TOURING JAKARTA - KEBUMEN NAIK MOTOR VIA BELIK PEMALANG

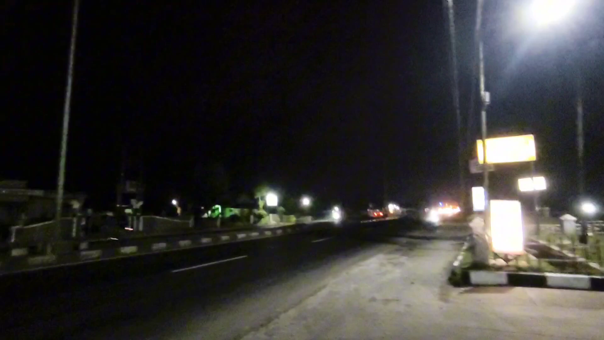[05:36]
Sekarang jam 3. Ini mau isi bensin dulu itu Vario 160 nya di BBM.